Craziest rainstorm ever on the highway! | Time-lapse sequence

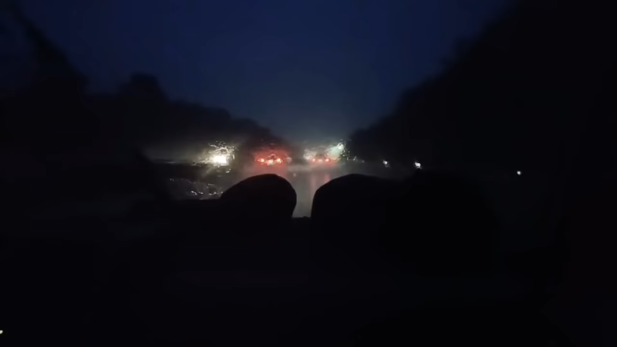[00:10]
It was downpours. It was just a bro. We were in a dark, deep purple zone earlier. I said, "Oh, rain curtain," and I boom. Guess what? There's the rain curtain. So, and there's actually a little bit of hail. Sorry, I'm kind of nervous. I'm kind of shaky, but so at this point, we're pretty much good. At this point, kind of. Anyway, just a lot of rain, a lot of lightning. Keep you tuned if anything else crazy happens.